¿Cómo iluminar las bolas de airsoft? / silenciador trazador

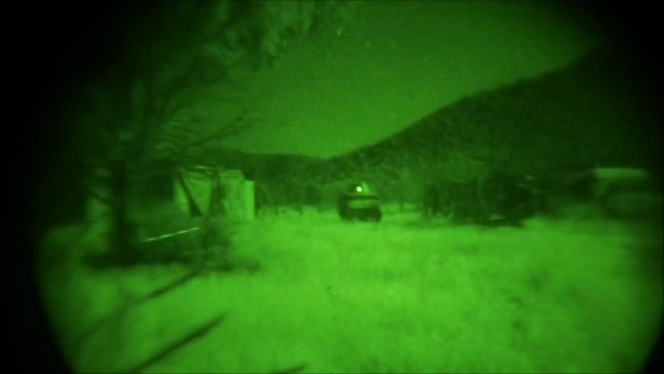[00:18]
¿Alguna vez habéis visto vídeos como estos y os habéis preguntado cómo se iluminan las bolas de Airsoft?
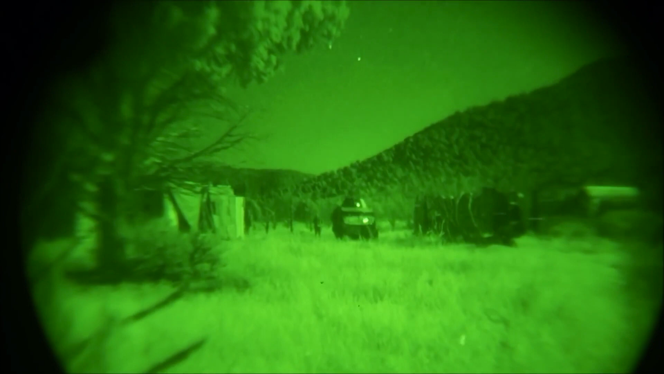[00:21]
Pues en este vídeo responderemos a vuestra pregunta.